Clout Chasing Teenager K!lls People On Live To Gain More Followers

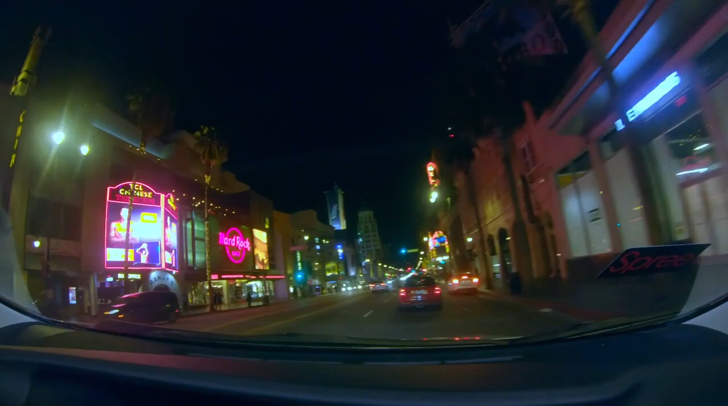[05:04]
In hopes of spicing things up, Kurt starts driving his passengers around recklessly.
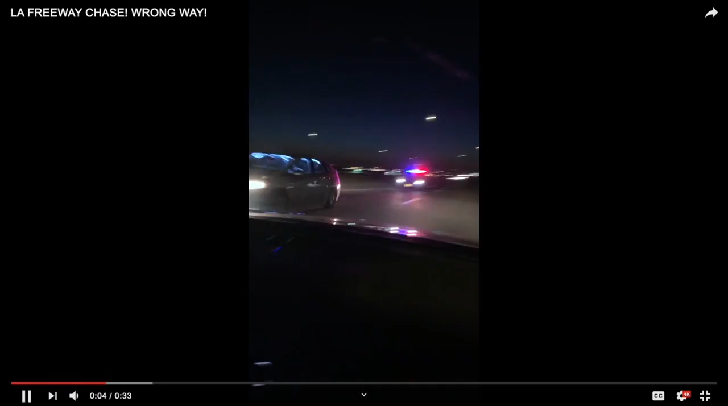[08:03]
swerving around to pass the cars while the police are closely following him.
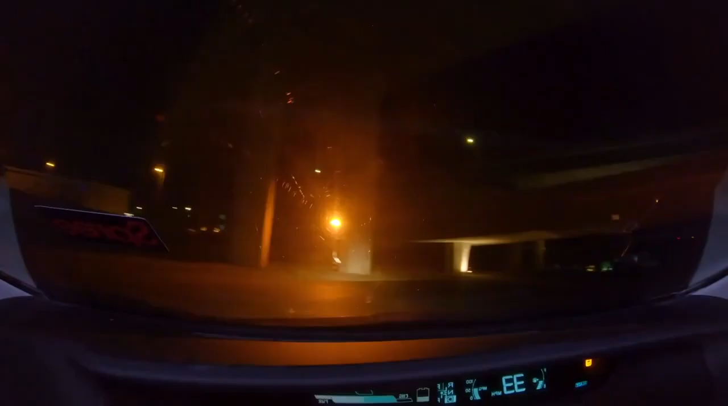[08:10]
Kurt drives under a bridge where he sees dozens of homeless people.